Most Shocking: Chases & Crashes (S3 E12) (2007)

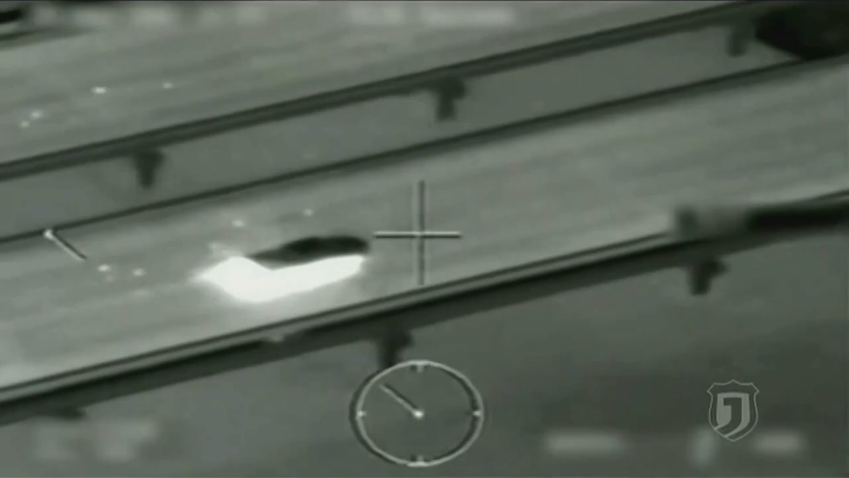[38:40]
Thanks to a high-tech eye in the sky and cops that never gave up,
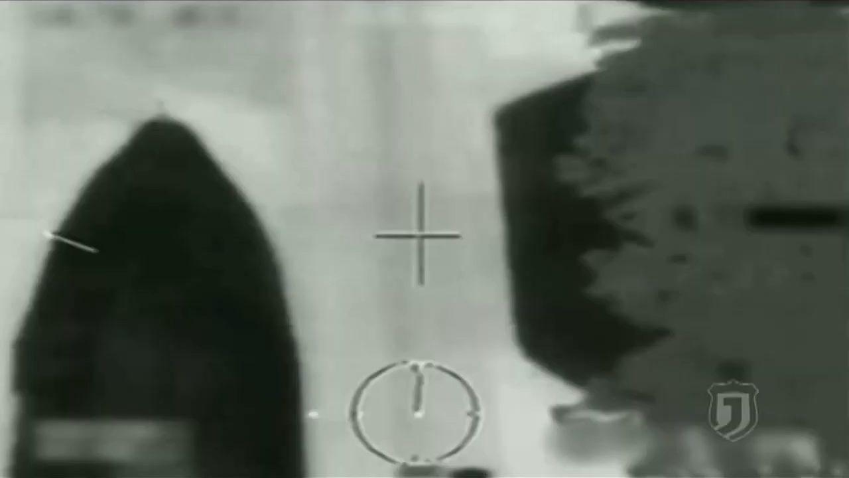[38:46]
this killer carjacker's escape went up in flames.